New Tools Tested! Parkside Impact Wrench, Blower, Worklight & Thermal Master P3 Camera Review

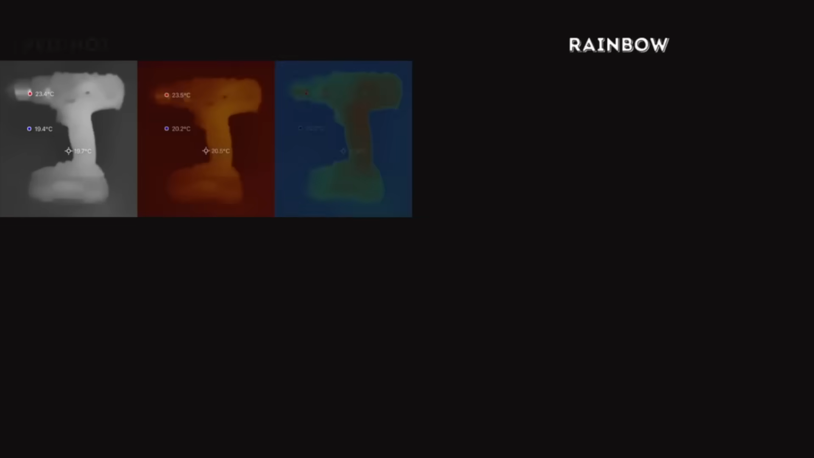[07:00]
You get a wide range of color palettes to choose from, everything from lava red to rainbow. Besides that, the camera is super useful for things like plumbing work and HVAC.
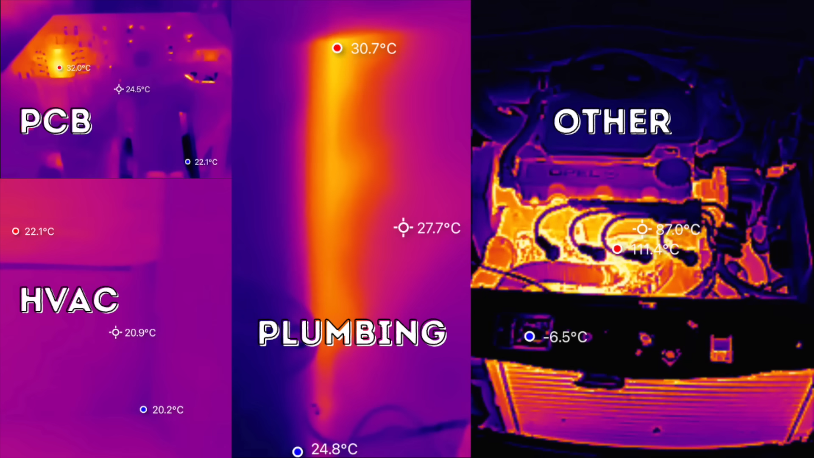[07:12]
But thanks to its adjustable lens, it's also perfect for PCB inspections, which just so happens to be the main focus of this video. Alright, now, let's get back to these two impact wrenches.
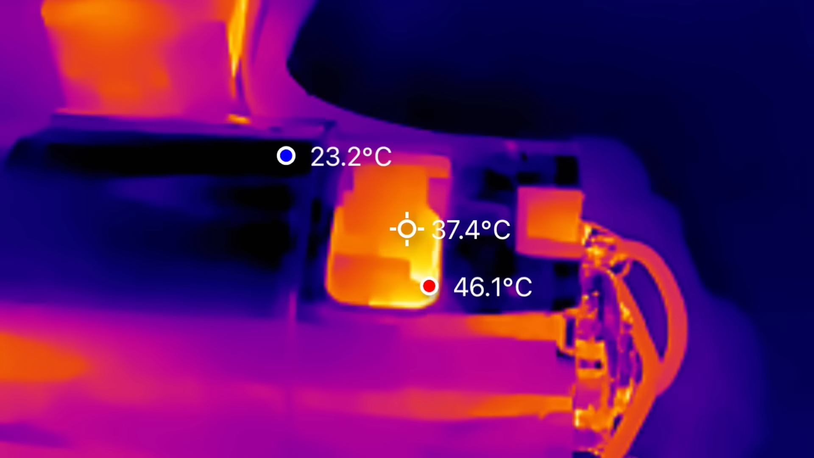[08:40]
On screen: spot 37.4°C, max 46.1°C, min 23.2°C
And just to be clear, I'm no electronics expert, but we can all take a look at the temperature readings and draw our own conclusions.
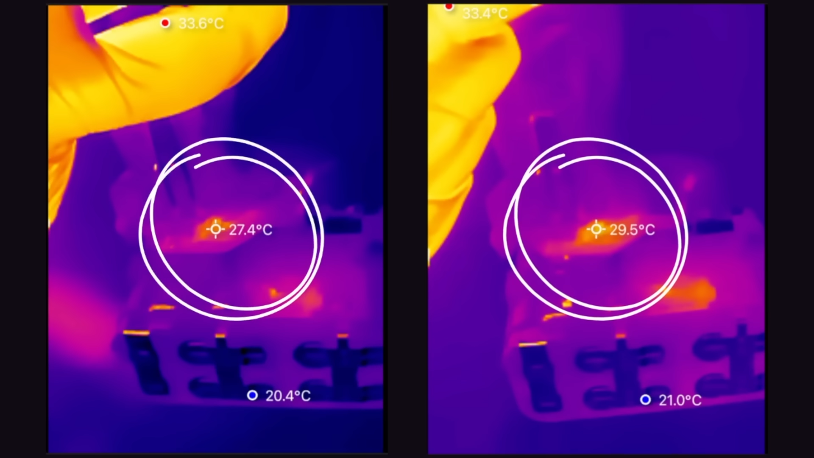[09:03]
And with these tools being a bit underpowered, but hopefully reliable,
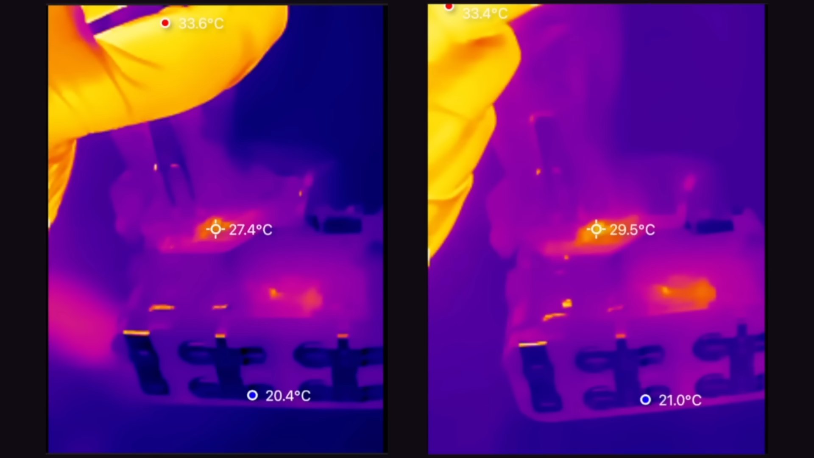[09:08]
you'd hope that they'd have at least tried to improve the cooling on the newer model. But no, that one's actually running hotter.
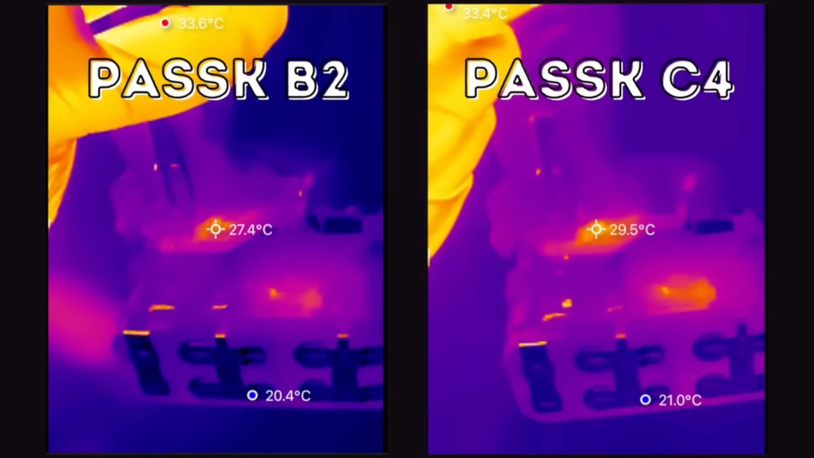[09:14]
Not great, considering the control board is probably the most common failure point on these tools. I'm not entirely sure why, maybe it's just me. But even though the motors are identical,
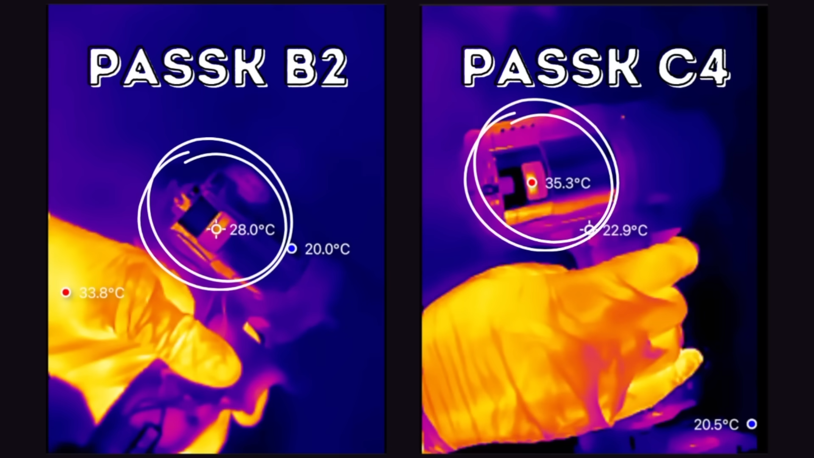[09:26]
there's actually a temperature difference there too. So, no matter how I look at this newer model, it just doesn't feel ideal.
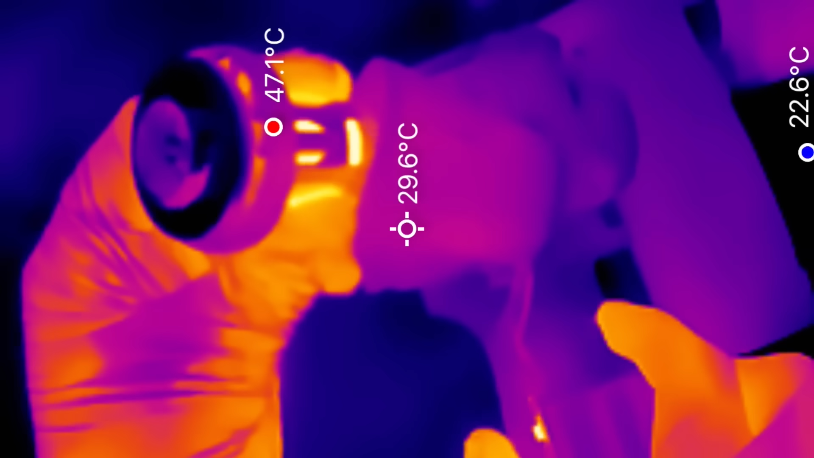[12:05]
On screen: spot 29.6°C, max 47.1°C, min 22.6°C
Now that we've got the Thermomaster P3 on the scene,
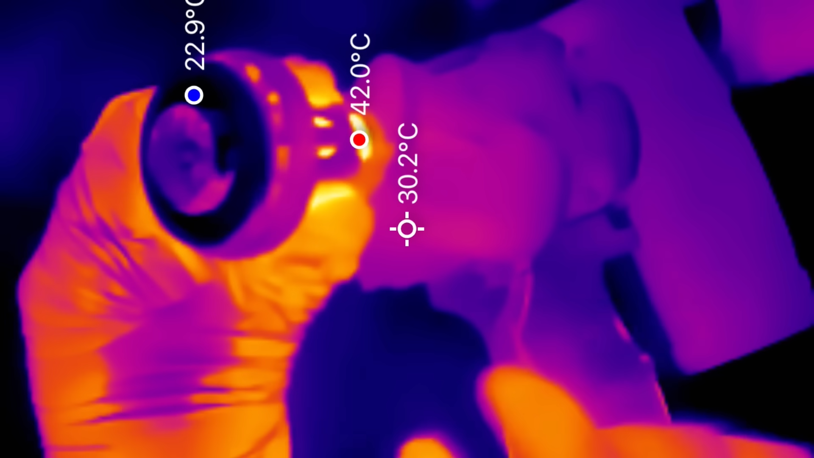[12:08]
On screen: spot 30.2°C, max 42.0°C
we can actually see how heat moves through this thing.
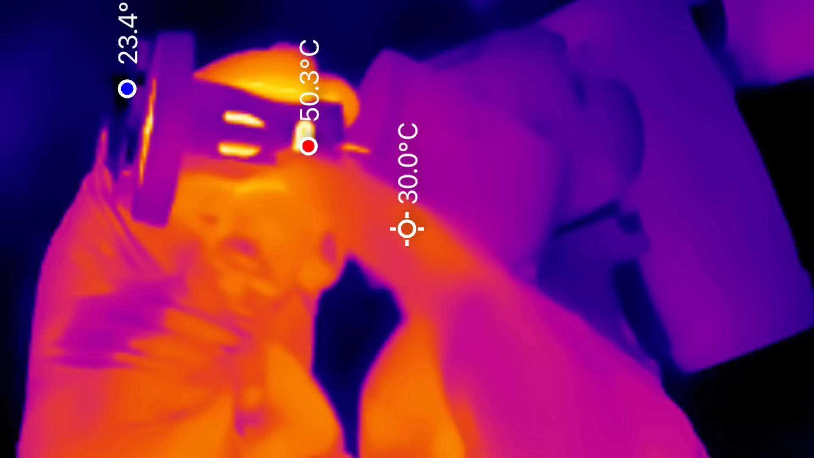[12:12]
On screen: spot 30.0°C, max 50.3°C
As you'd expect, the coldest spot is the fan, while the hottest spots are on the brushes and the rotor bearings.
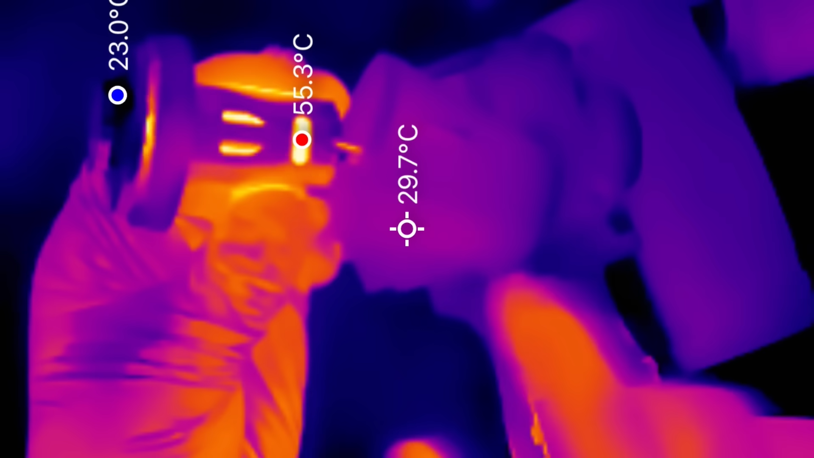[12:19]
On screen: spot 29.7°C, max 55.3°C, min 23.0°C
And actually, there is roughly a 30 degree difference between the temperature of the brushes and the temperature of the fan,
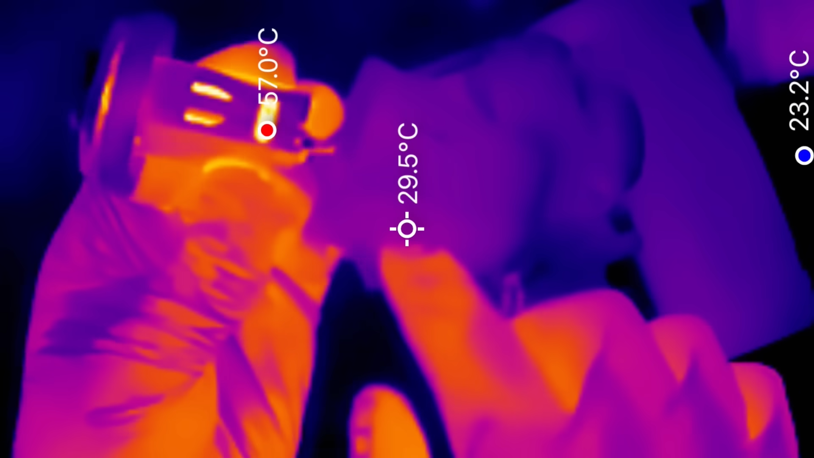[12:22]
On screen: spot 29.5°C, max 57.0°C
which is something I found really interesting to see.
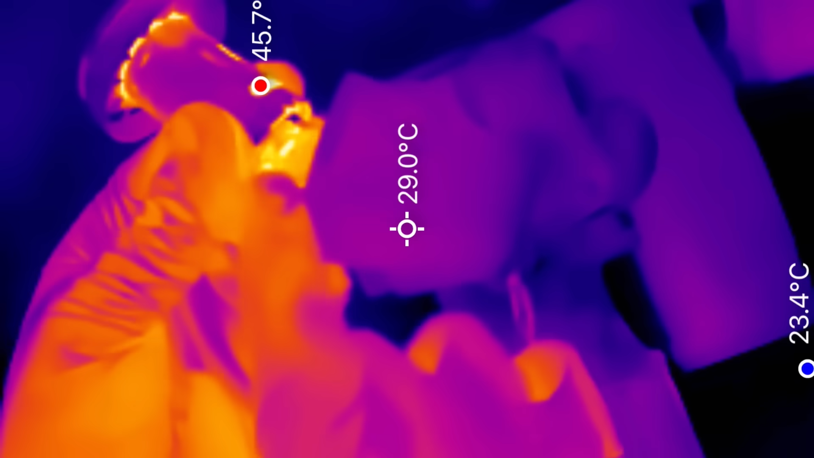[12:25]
On screen: spot 29.0°C, min 23.4°C
Now, let me show you how heat moves through the control board once you switch this thing on.
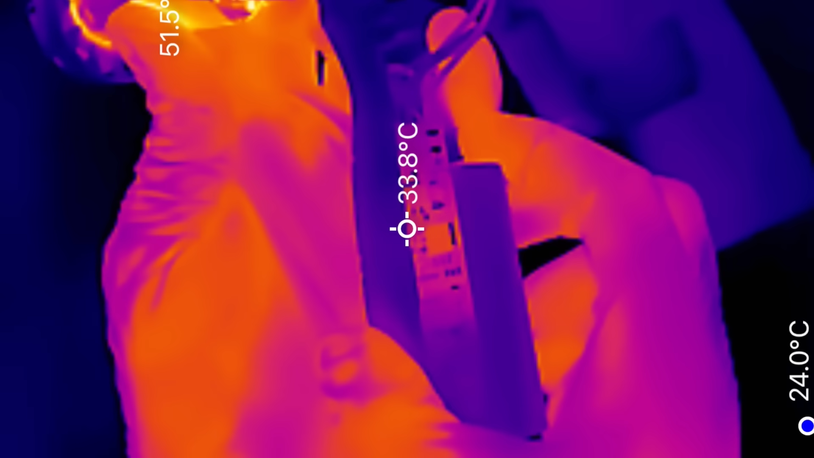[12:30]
On screen: spot 33.8°C
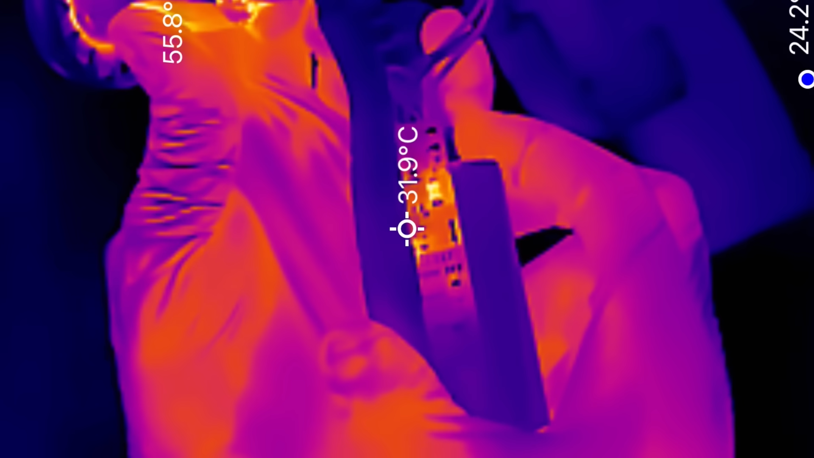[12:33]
On screen: spot 31.9°C
Admittedly, the video is a bit out of focus since I had to hold the blower, but it's still good enough to see what's happening. You can actually get much better results with the Thermomore camera if both the camera and the device you're testing on are on a stable platform,
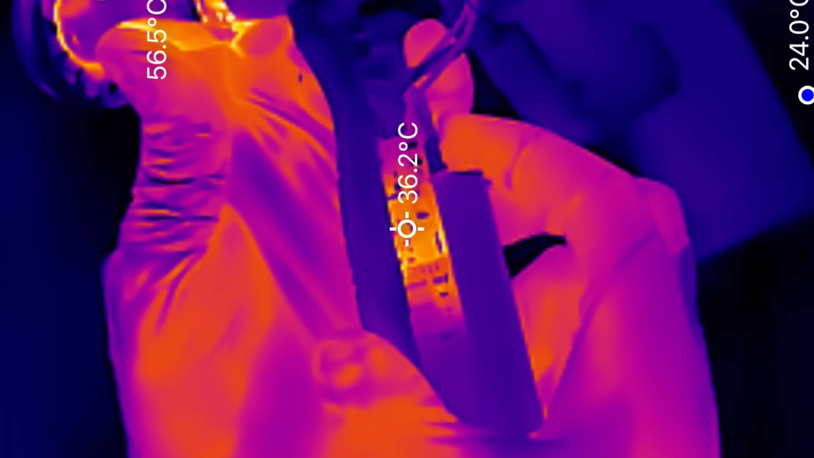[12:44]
On screen: spot 36.2°C
instead of holding everything in your hands and moving it all over the place.
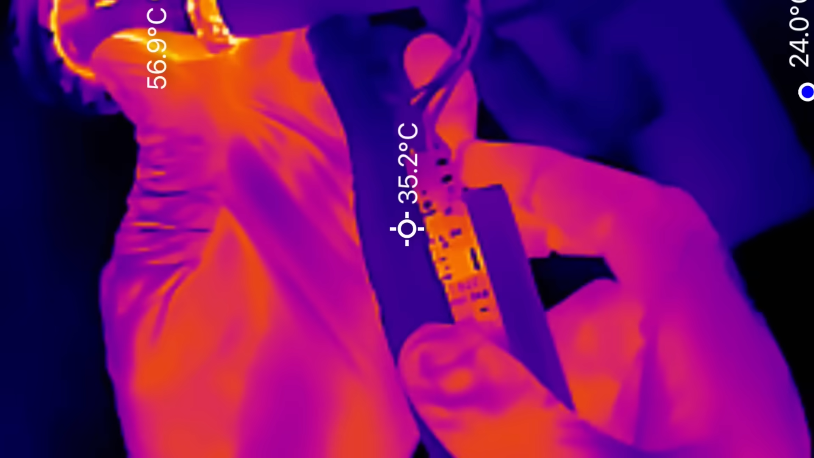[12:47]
On screen: spot 35.2°C
So then, what's the final verdict on this? Well, honestly, I think it's partially my fault for being a bit disappointed with the output.